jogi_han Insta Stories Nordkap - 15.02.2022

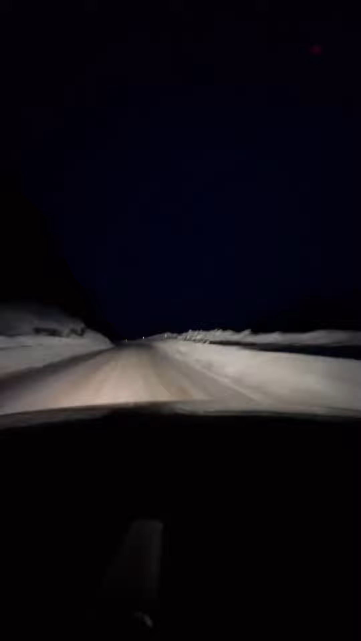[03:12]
Das ist zwar eine komplette Eis-Verbauer, aber dadurch, dass die so Rillen ins Eis gefressen haben, ich weiß nicht, was das heißt. Das ist zwar ziemlich griffig. Ich meine, Vollbremsung dauert es so lange. Heut ist auch wärs. Und teilweise ist das ziemlich okay zum fahren. Wir kommen im Nordland.